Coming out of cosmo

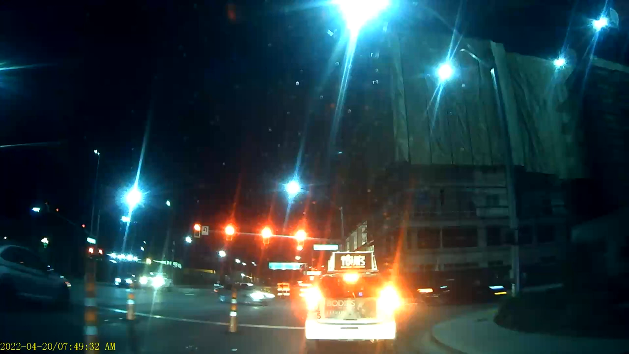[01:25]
don't even need to get down the 15, do you? Yeah, we've got to crush it, this guy knows his way, great, alright, promise I won't make a left, haha, It's all right-hand turns, really? No, no, you have to make a left, march it, you're on the backside of Washington Valley,
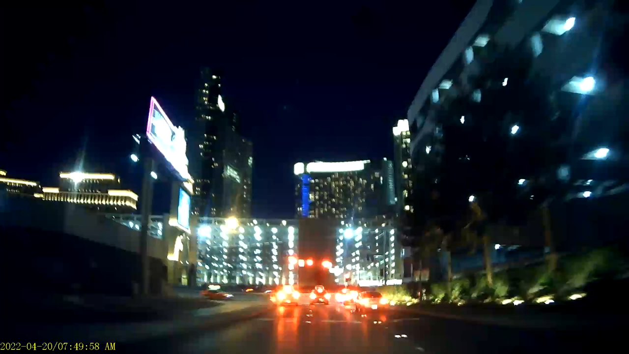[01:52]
I'll leave it, MJM, Dean Merton,
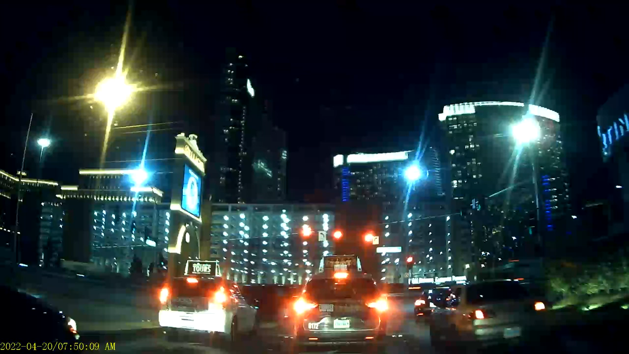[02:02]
There it is, the greatest burlesque show on earth, I'm in, MJM's on the outside, that's in the flamingo, how'd we miss that? Tonight, we're going, off to the Fremont, you guys really messed up, we're in Jerry Lewis way right now,